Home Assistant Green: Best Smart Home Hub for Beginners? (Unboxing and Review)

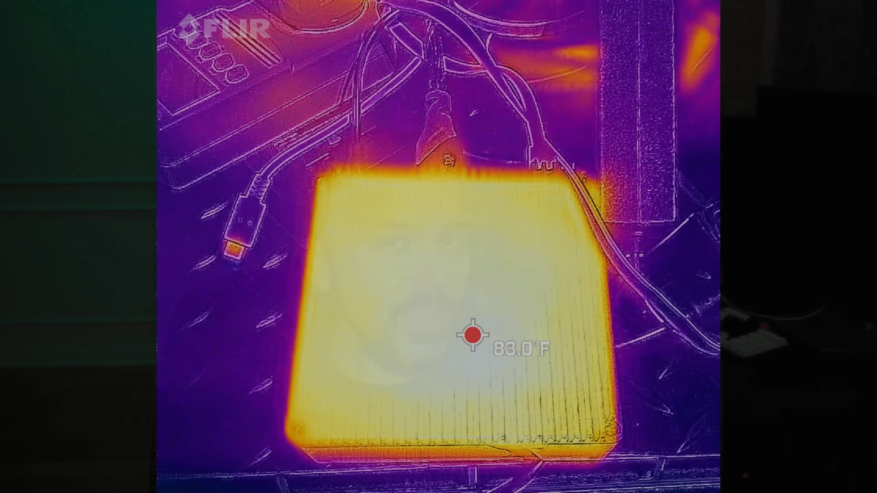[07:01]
On screen: spot 83.0°F
It only was running like 80 degrees Fahrenheit even after running a bunch of compilations of ESP Home of different devices, which really taxes the processor.